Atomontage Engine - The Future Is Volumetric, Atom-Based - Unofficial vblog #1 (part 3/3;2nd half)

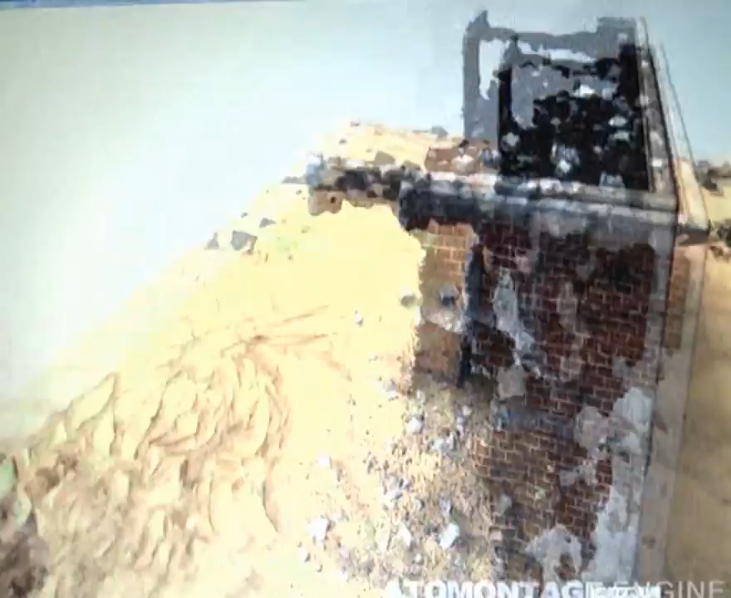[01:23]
If you look at some old eroded wall, often the bricks are eroding more than the mortar.